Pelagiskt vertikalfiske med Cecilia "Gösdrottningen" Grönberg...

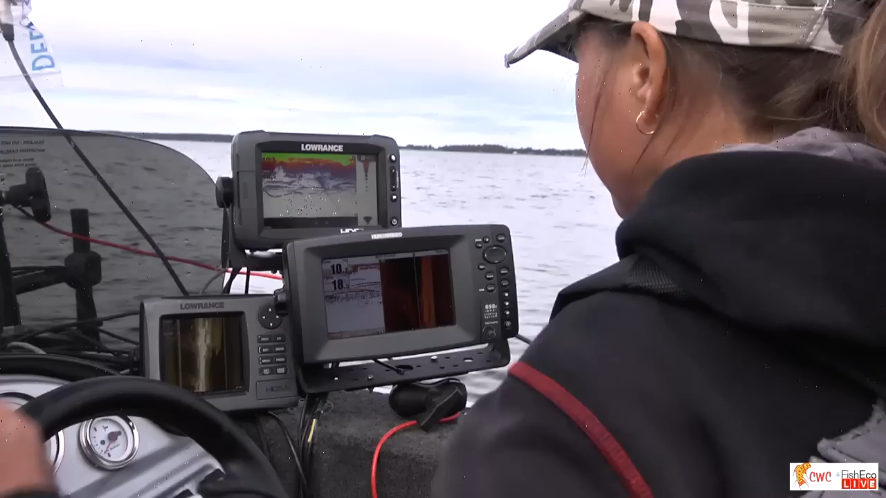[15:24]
Här har vi någonting. Ja, men det är en liten krake, men vi kan prova. Vi kan prova. Det ska vi få. I brist på annat. Ja.
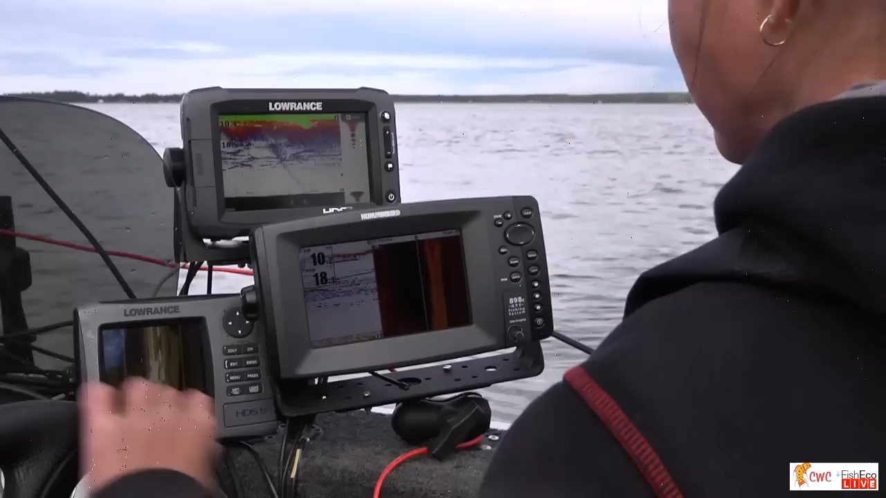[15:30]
Så där. Där är han.
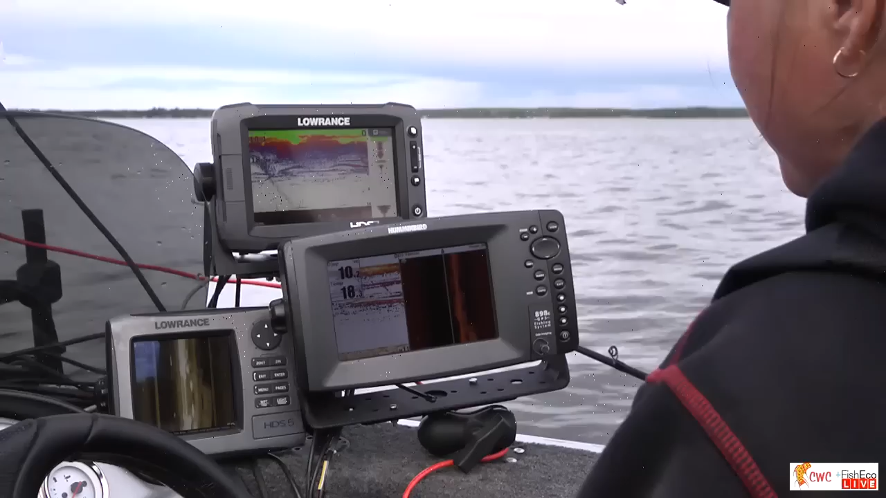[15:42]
Framför oss. Ja. Eländiga simmare.
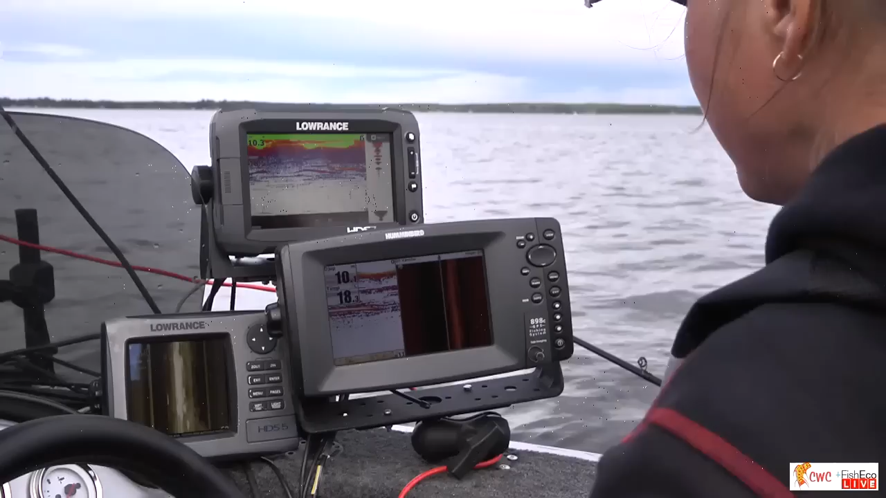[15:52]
Så liten fisk. Ja, jag tycker det är skit i den där. Det är ingen riktigt bra träff heller, va? Nej, vi letar en 10 och 6. Ja, men hon stor. Ja, jag har sagt till Cecilia att det finns egentligen bara 2 fiskar vi vill fånga idag.
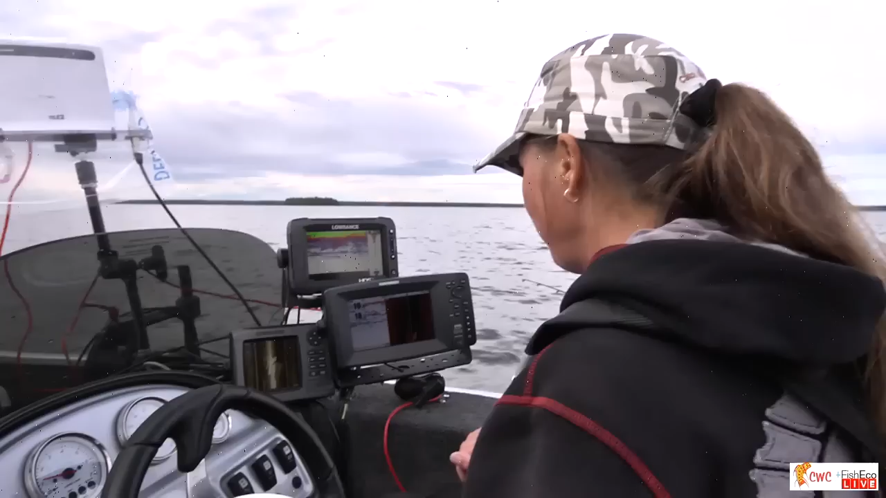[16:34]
En till 10-plussare skulle ju vara helt otroligt, men det är liksom ingenting som jag förväntar mig just nu, utan nej. Jag känner mig ganska nöjd. Ja, ja. Nu ska vi se, nu har vi en. Titta där. Jag hoppas att den där står still. Vad tror du om den där? Ja, en hyfsad fisk, eller? Ja, kanske. Så nu. Oh, kom igen nu.
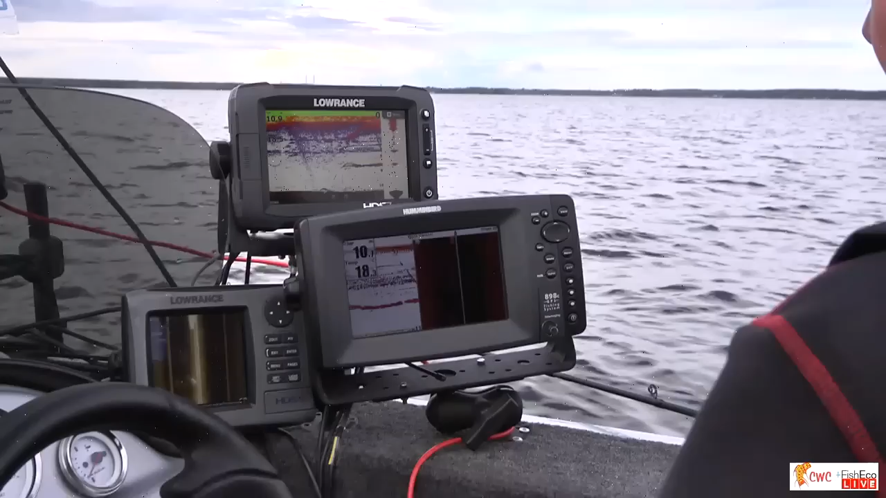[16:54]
Hur långt ovanför stannar du ungefär? En meter? Det är svårt att säga ja. Exakt hur långt. Nu har vi väldigt bra träffar. Ja. Nu har vi fisken precis under oss. Ja. När den där verkar inte så sugen.
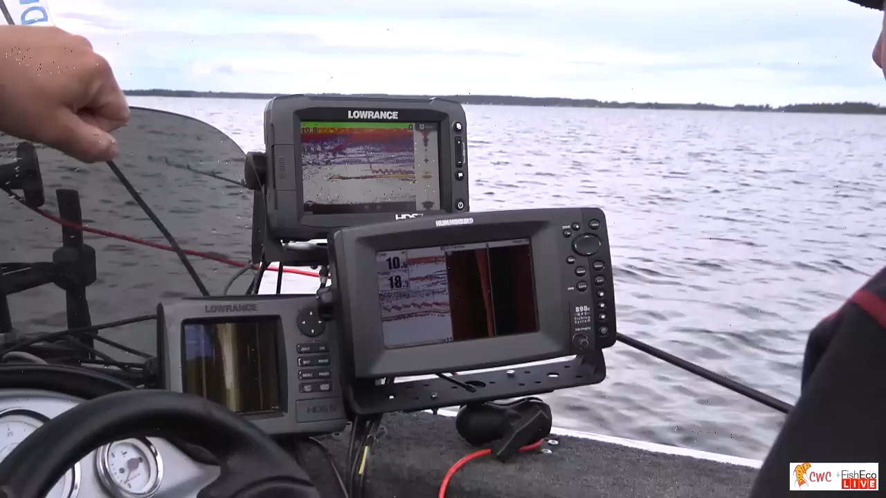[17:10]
Nu reagerar den, va? Den har åtminstone stabiliserat sig där. Oh, nu är det en direkt träff. Kom nu. Ja, jag var lite för aggressiv. Alltså, det brukar funka. Ja.
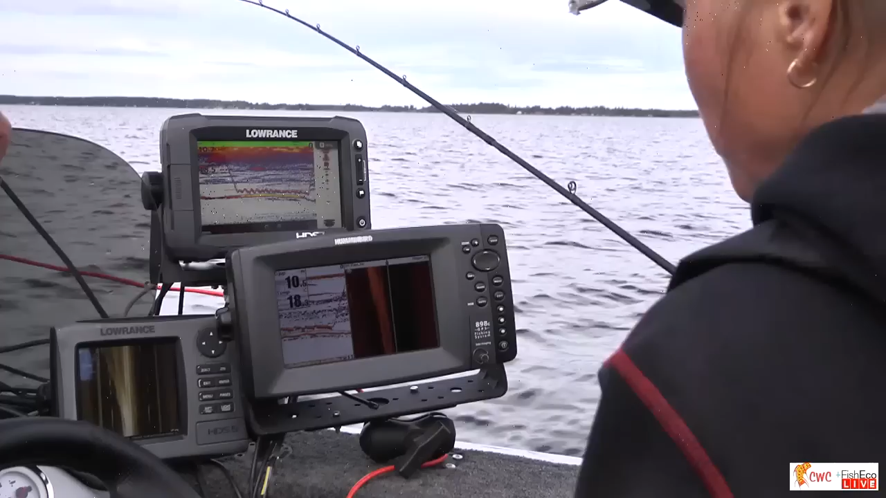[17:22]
Men nu har de blivit väldigt kinkiga sista timmen. Mm. Ja, men de är här. Och då är... Förr eller senare så tar de.
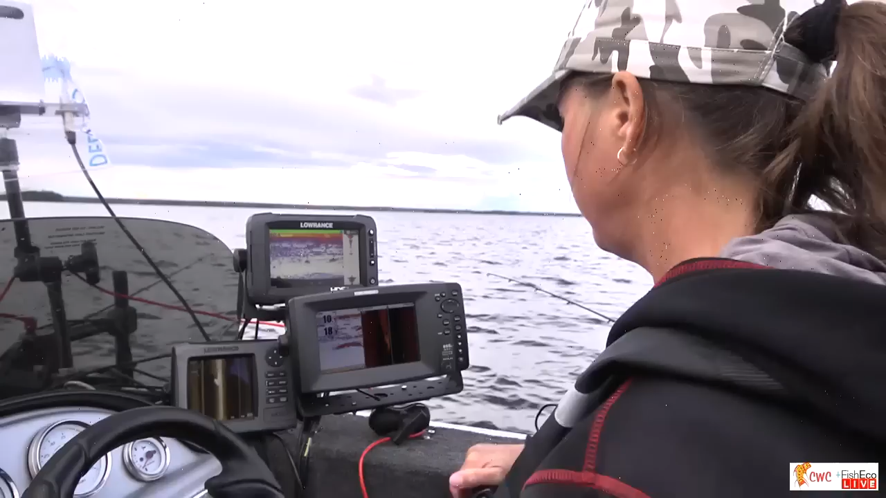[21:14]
Men det är ju jättesvårt att avgöra om det är gädda eller gös. När man kör, ja. Ja, men det kan, eller för sig, man kan ju se om de är väldigt aktiva. Nu hade vi några fina fiskar på Side Machine där. Ja, precis. Men jag märker att de är väldigt rörliga. Väldigt simmiga.
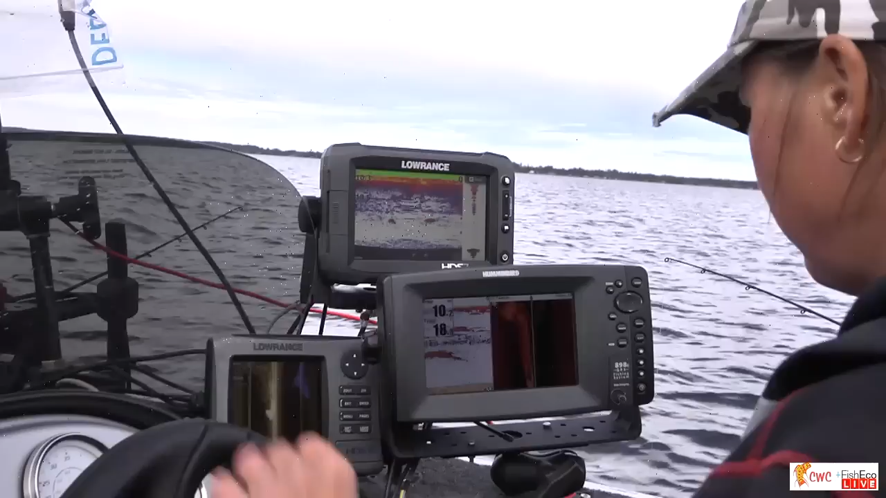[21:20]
Ja, simmiga. Ja. Simmiga. Vi får se.
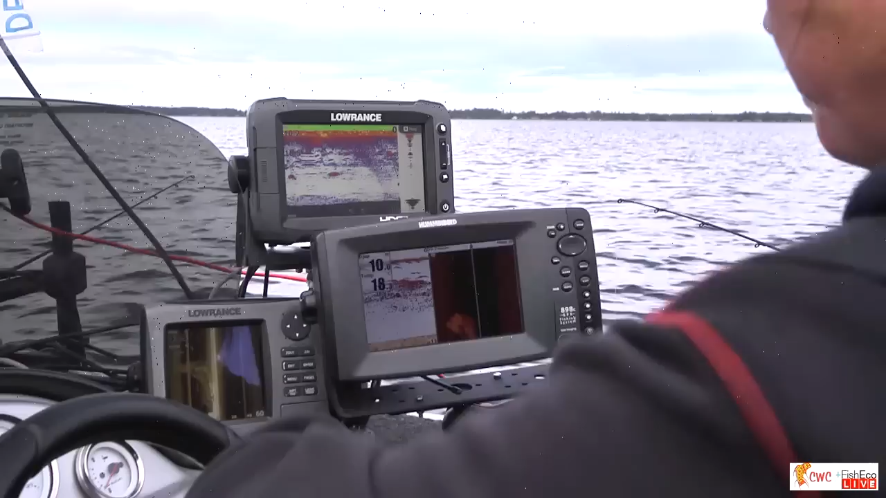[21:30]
Där, oh, titta där. Hoppas den där stiger. Peka bara en sekund där. Där ser vi på kameran, igelkotten. Alltså. Ser du den där pricken där? Syns den bra? Nu håller den på att försvinna. Var det den som Cecilia jagar? Det är fina ekon vi har sett idag, flera stycken. Vad kan den största vägt som vi fick innan sändning?
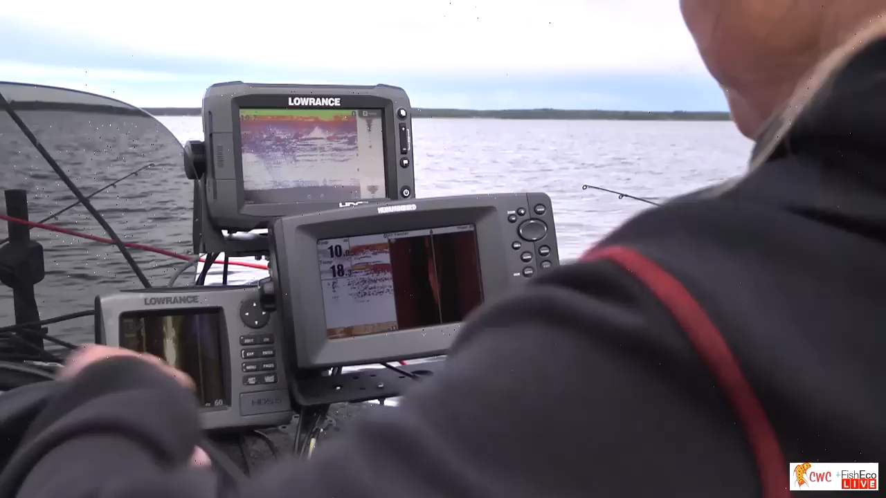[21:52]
Femma, sexa? Ja. Någonstans där. Och den som, ja, som jag tappade där precis i. Ja, det var lite den större. Närmare sex, tror jag. Ja. Nu har vi flera fina såna här svets. Ja. Svetslågor på. Ja, det är märkligt. Det är så roligt att titta på.
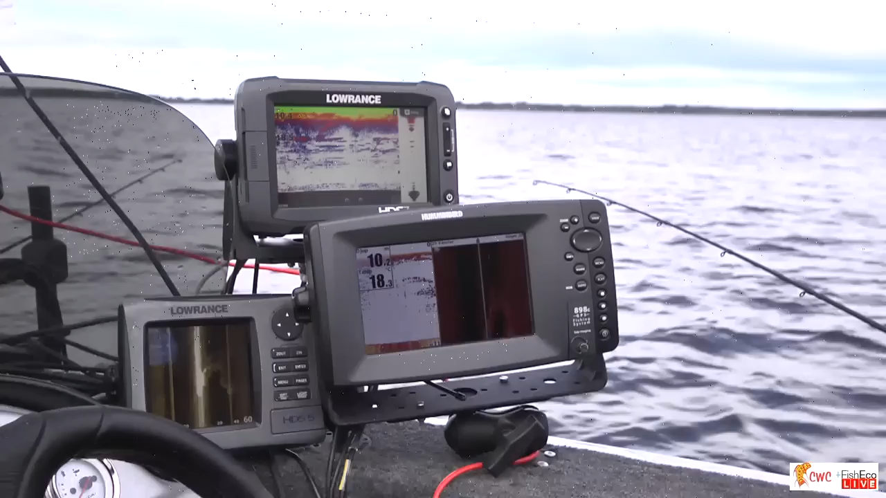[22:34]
De verkar ställa sig extremt högt, alltså, vissa fiskar. Men du har fått en del gädda på vertikal, men inte så mycket riktat, så att säga. Nej, då har det blivit som bonusfiskar. Mm. Ja, det var en liten del. Det är mest små fiskar. Ja. Alltså. Kan du skilja på ekorna? Om du ser ibland? Ja, för det mesta i alla fall. Ja, nej, men jag tänkte på om det är gädda eller gös.